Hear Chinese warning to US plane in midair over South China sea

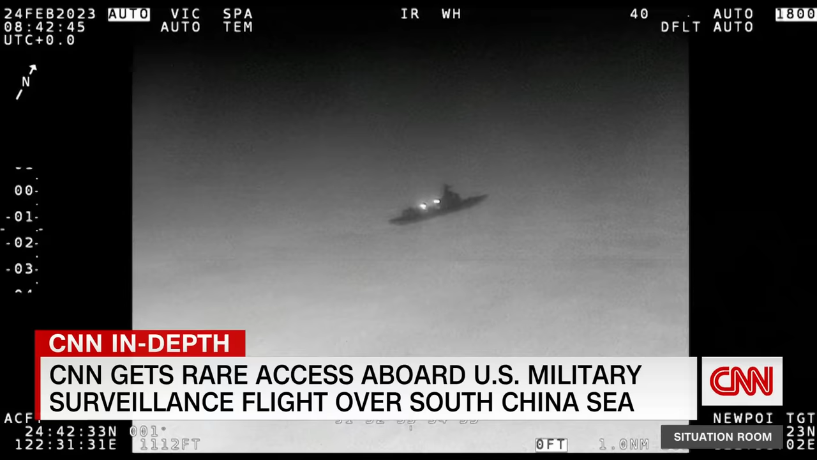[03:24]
The plane spots a Chinese guided missile destroyer. U.S. aircraft, U.S. aircraft, this is a Chinese Navy P-8.
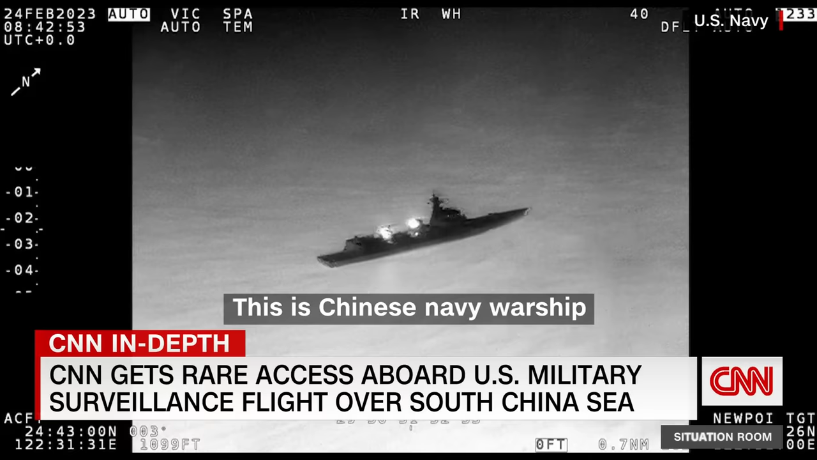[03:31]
You are approaching me. Keep safe, get them away from me. Over.